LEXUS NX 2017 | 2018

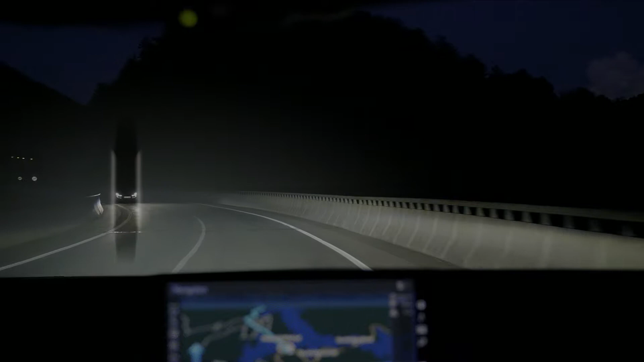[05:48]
When you are driving at night, the adaptive high beam system precisely controls light output for a safer drive.